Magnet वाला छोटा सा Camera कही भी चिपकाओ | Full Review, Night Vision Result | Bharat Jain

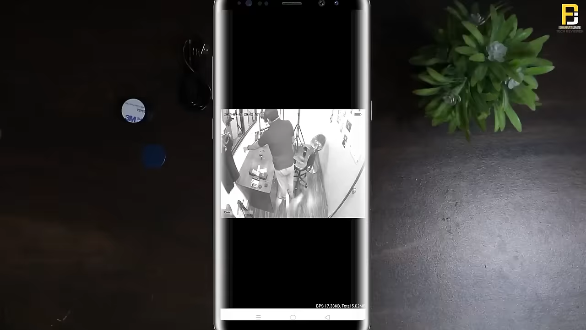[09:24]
और यह जो आप recording देख रहे हैं, वो night vision की recording है,
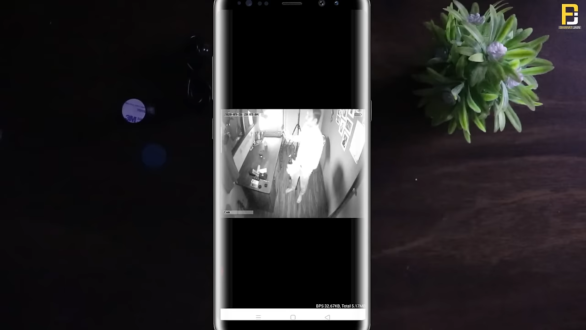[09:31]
इत से नहीं खास recording मुझे यहां पर नहीं देखने के लिए मिल रही है, मैं TV भी अपनी जो LCD है,
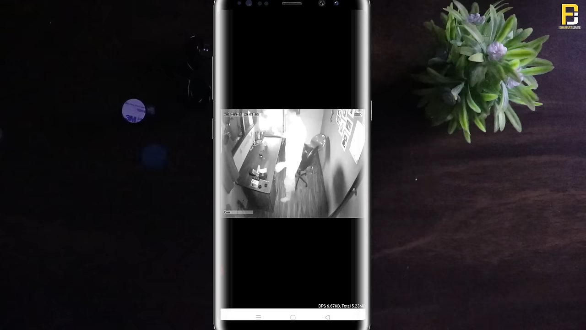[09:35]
वो बंद करता हूँ, ताकि आपको exact night vision पता चले,
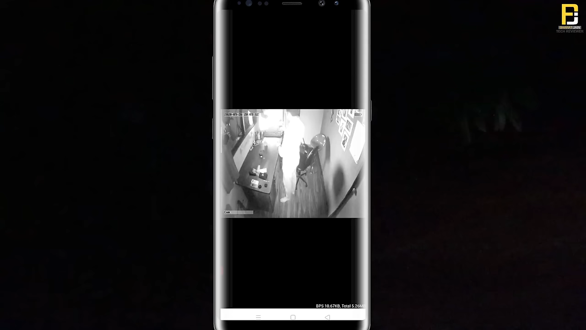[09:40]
तो यह इसका night vision है, और night vision भी okay है,
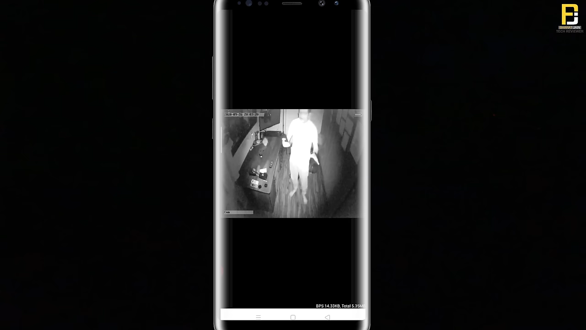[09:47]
इतना खास तो नहीं बोलेंगे, लेकिन फिर भी इस तरह के खुफिया camera के अंदर,
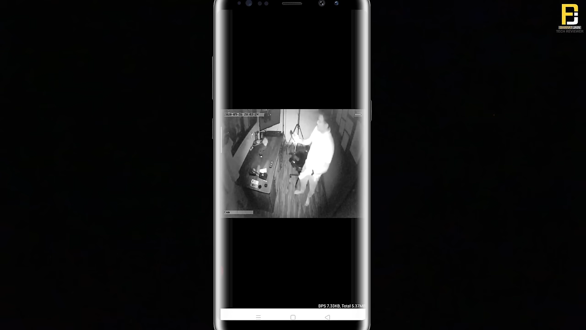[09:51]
इस तरह का night vision मिलना भी एक अच्छी बात होती है, तो night vision यहाँ पर अच्छे से वक्त कर रहा है,